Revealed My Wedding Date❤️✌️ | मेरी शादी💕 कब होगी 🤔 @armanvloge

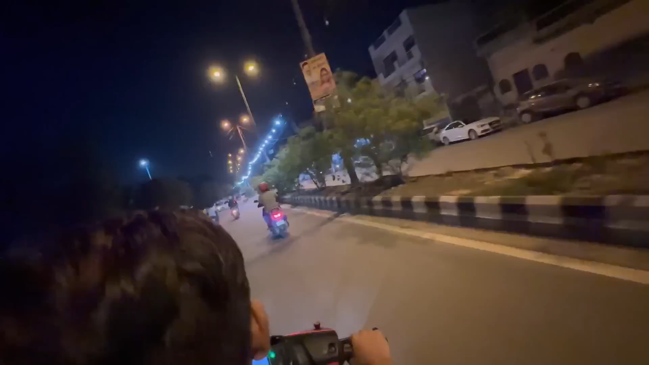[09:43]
देख वाई पूरे मेले की अगरे और कितना बढ़िया लगरा डेकॉरेशन और यदर लग